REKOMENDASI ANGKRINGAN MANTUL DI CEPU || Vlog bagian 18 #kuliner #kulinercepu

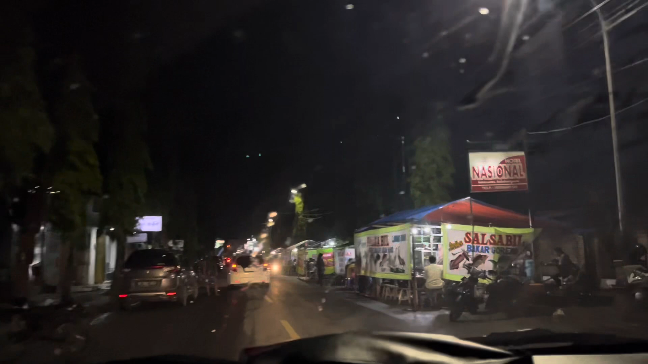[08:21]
Kondisi Cepu ya guys ya, pasar Cepu banyak
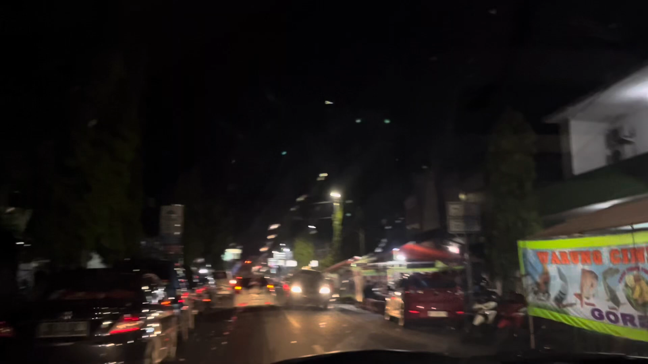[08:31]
penyetan begitu. Terus kiri jalan ini orang parkir mobil-mobil tok, rame ya guys ya, tok mobil siaga tok, juga ganjel, malam mingguan tok ganjel rame ya guys ya.